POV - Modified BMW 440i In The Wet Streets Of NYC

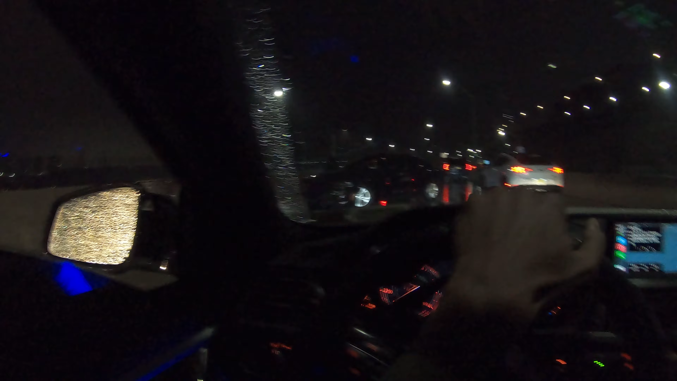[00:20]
damn what happened here yo guys you gotta be careful bro it's a whole accident right here look at that I think the car is destroyed
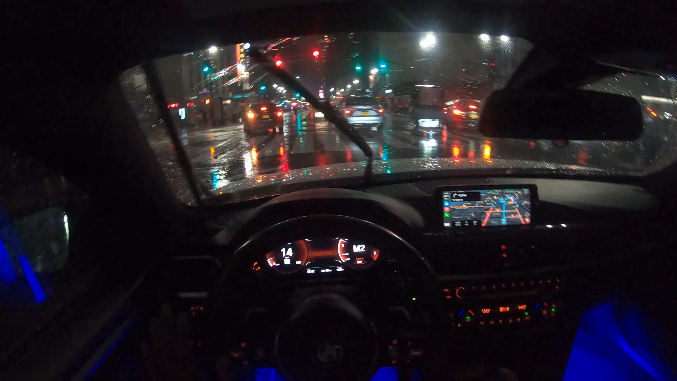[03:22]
I shouldn't I shouldn't really have any traction issues I did turn off my traction though but I you know still shouldn't really have any traction problems look at it look look at this guy look at him he's in his little tricycle I wonder if somebody's even in the v or in the in the in the bike there's nobody in there but you people be hustling bro you gotta you gotta get your money somehow some way you feel me so I always respect people that are out here doing that man because yo I wouldn't be doing that shit they'd be out here in the cold rain anything bro so
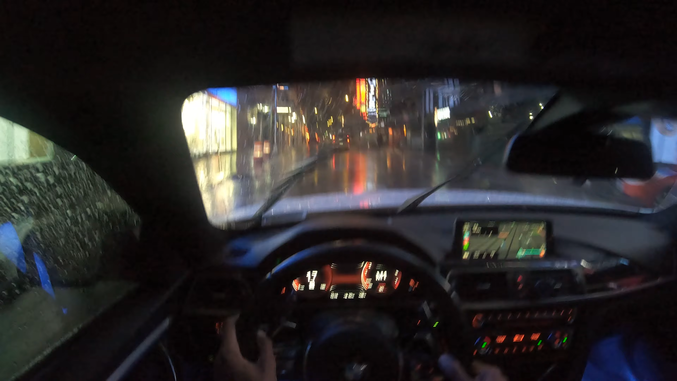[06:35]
careful for these spot holes they want now another question who isn't from New York like comment below where you guys are from or where you guys are
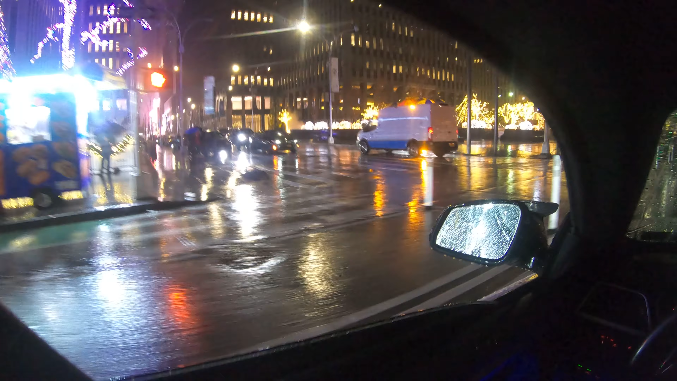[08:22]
New York don't don't play around when it comes to that look at all these lights oh and of course my pops
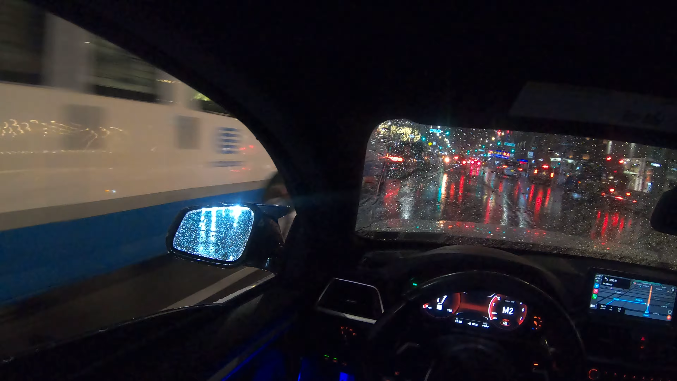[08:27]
that's cool the light look cool look cool look cool should we turn here
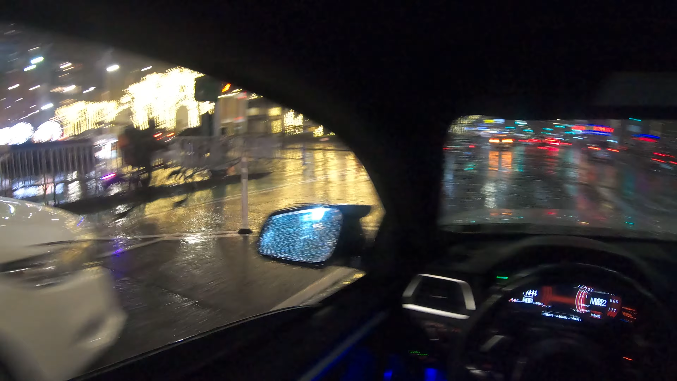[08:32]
what the fuck is talking shit I think some people are talking shit to me I don't know fuck what is this guy doing bro this this is not yo they be playing with the kid bro oh my goodness